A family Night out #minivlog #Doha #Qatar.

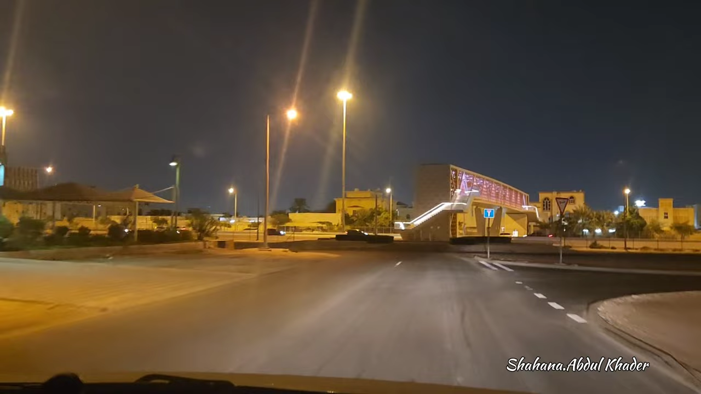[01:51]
near to Indian cultural center and there is a bridge you can see